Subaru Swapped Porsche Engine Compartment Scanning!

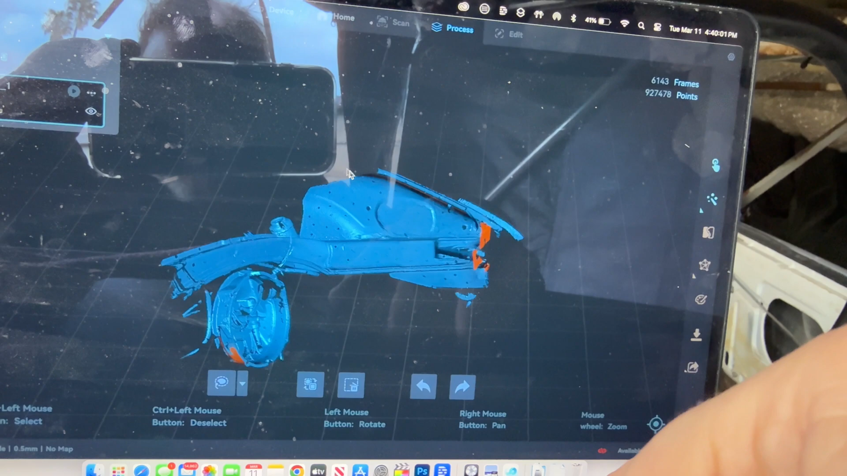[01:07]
Look how good that is. It's like, it is just super detailed and phenomenal.
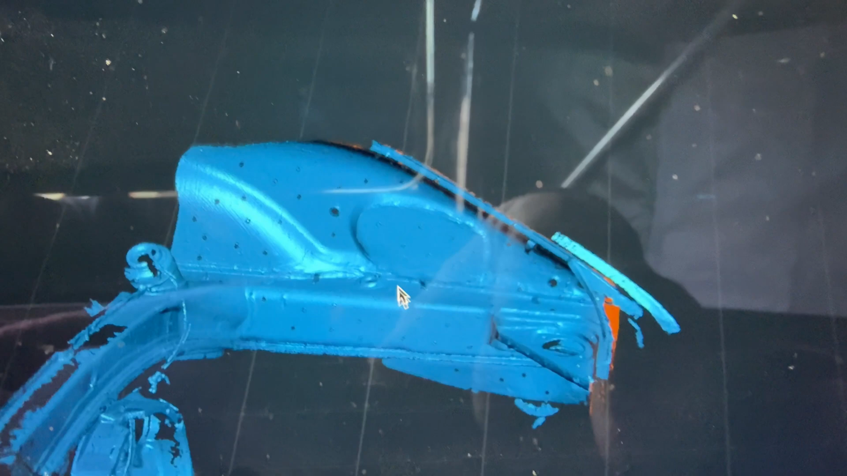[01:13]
So one weird thing is you see how like dark this top part is?
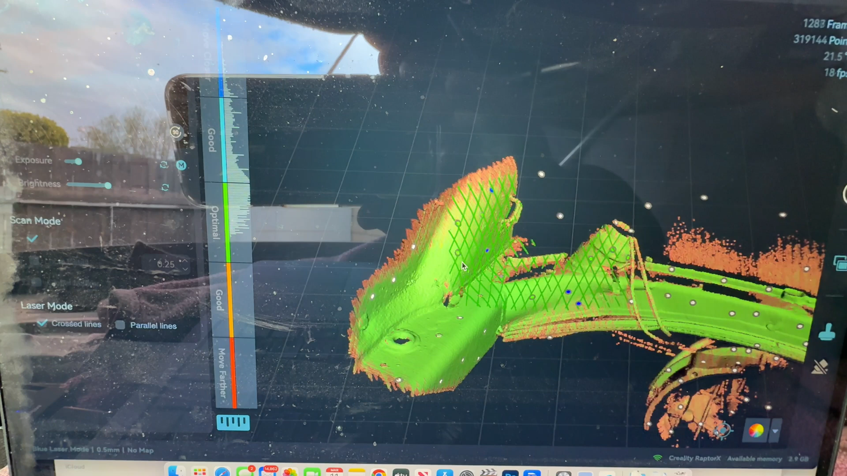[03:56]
And really the more times you stay in one spot, the more it figures out where you are and puts data points there.
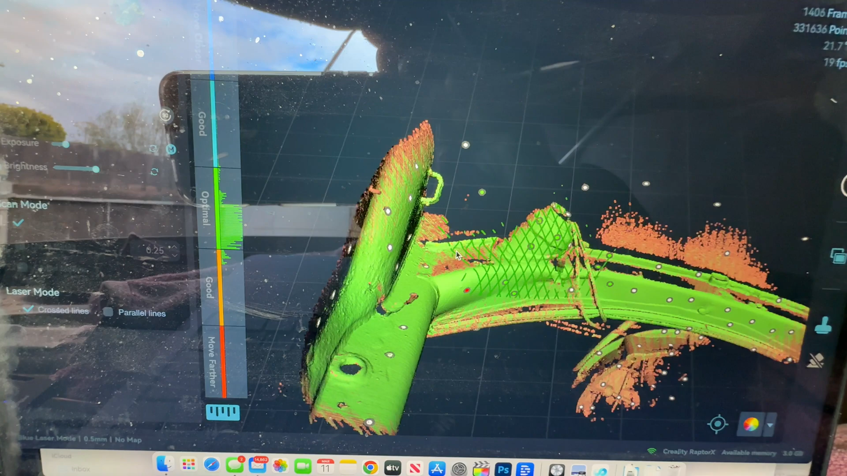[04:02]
You know, the top side is going to be, I would say, relatively easy.
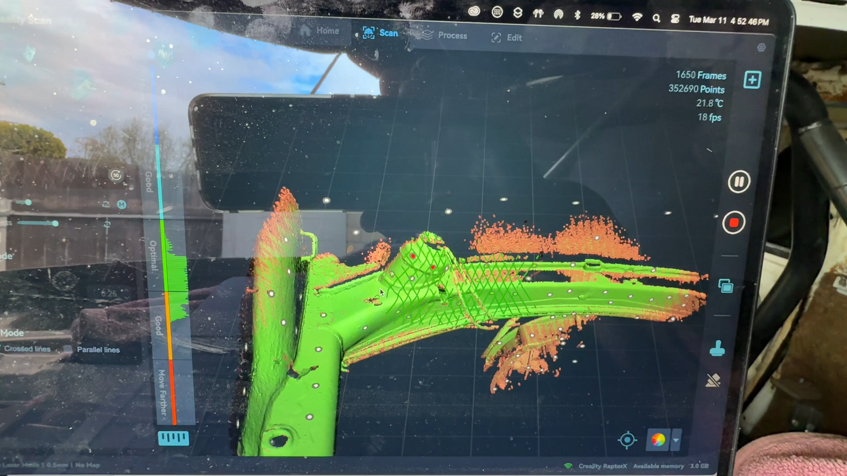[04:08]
And then it's really the underside that I need a lot of data on, but I wanted to just get a general sense of where everything was.
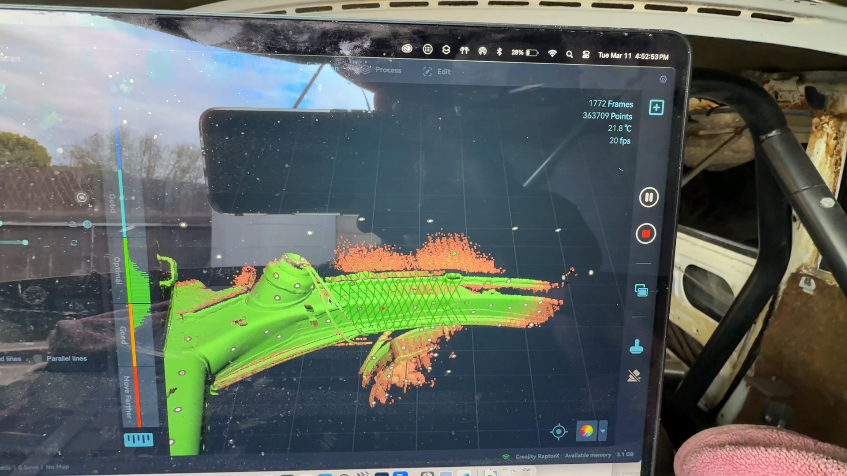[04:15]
And then you can combine scans, which is super cool.
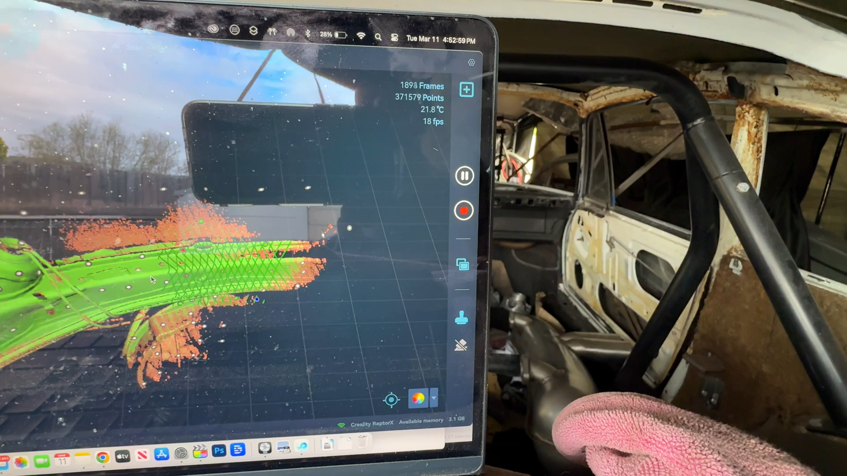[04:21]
So I've really already gotten this part. I'm going to cruise here and get this wall. I mean, it's just great.
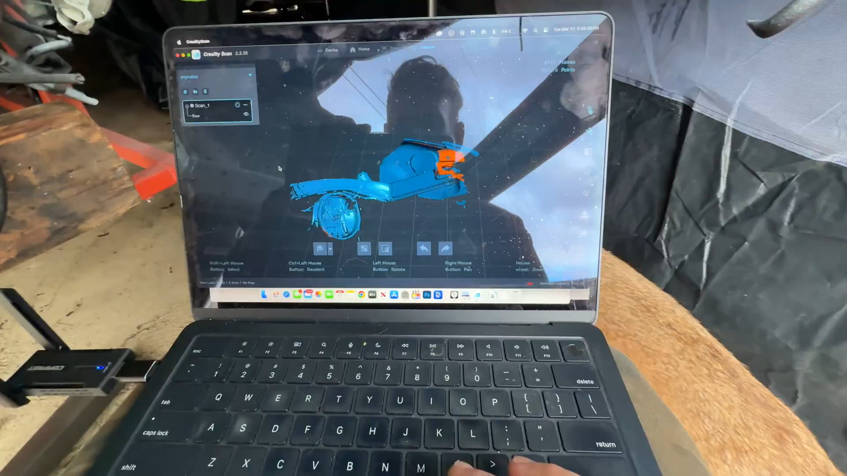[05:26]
Come on, Creality. So I got to scan that whole thing over again.
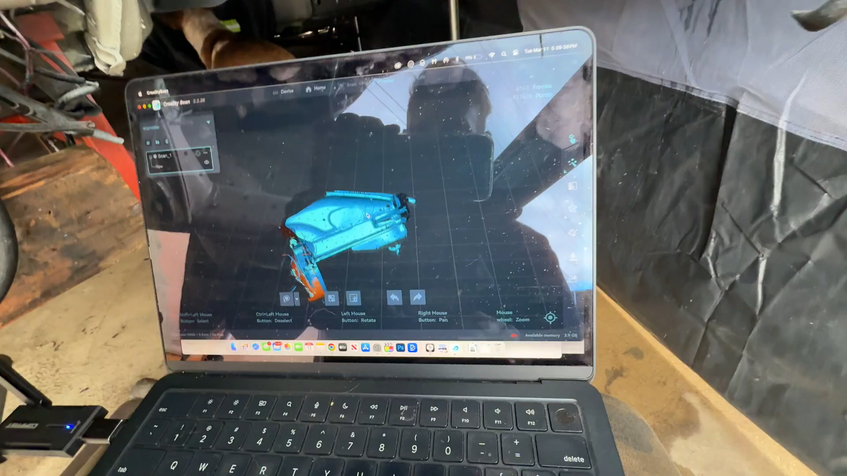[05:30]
But I think what I'm going to do is I'm going to remove this.
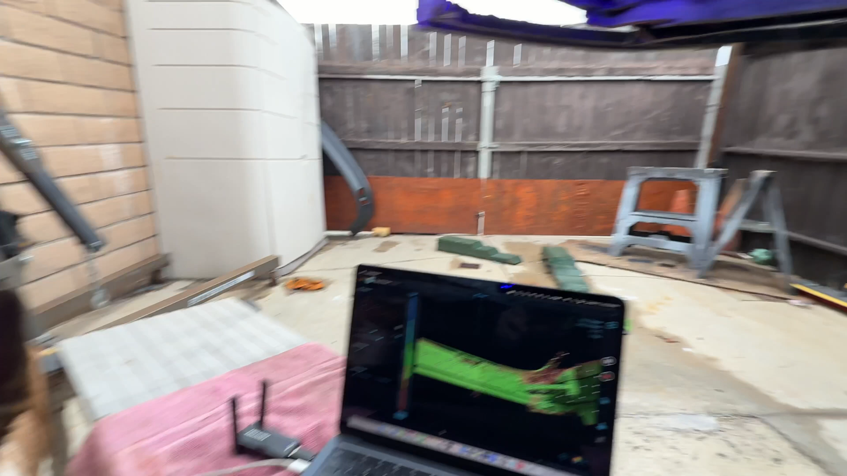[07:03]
So I am just about finished with the underside. I kind of did this in two parts basically.
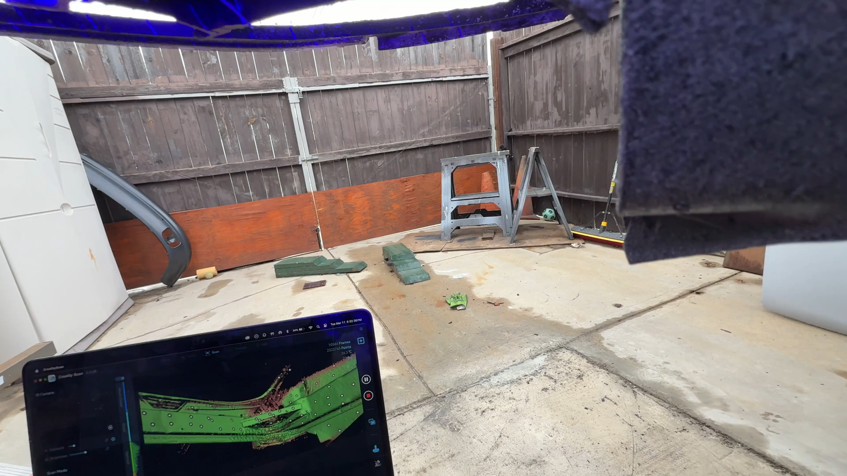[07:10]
And I think I got everything I need here. Maybe this one little corner.
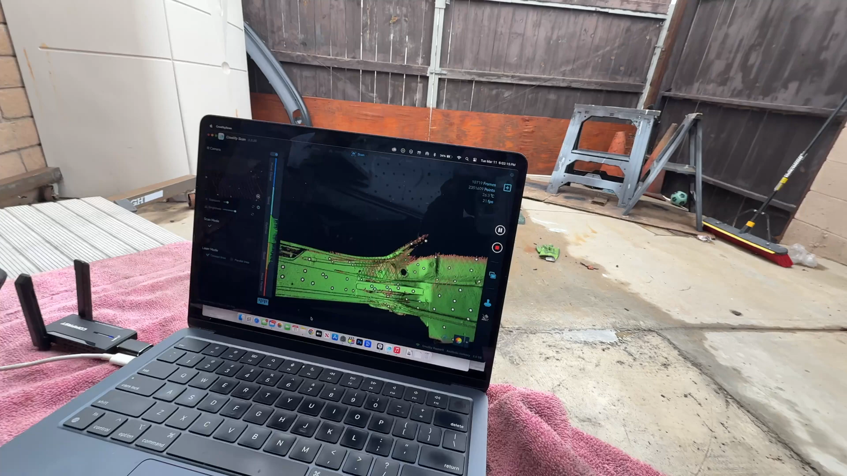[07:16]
Maybe this one little corner could go up a bit like this.